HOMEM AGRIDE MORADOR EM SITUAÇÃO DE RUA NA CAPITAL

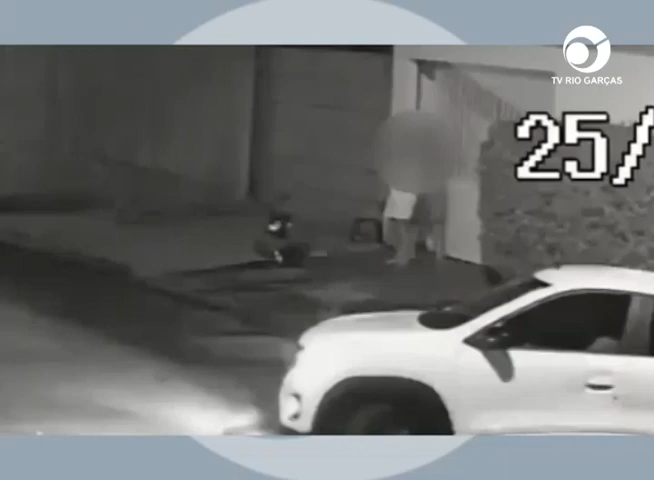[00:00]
Nas imagens é possível ver o morador saindo de casa com uma mulher e ao fechar o portão da residência, ele se vira e chuta o homem sentado. A vítima, aparentemente embriagada, cai logo em seguida.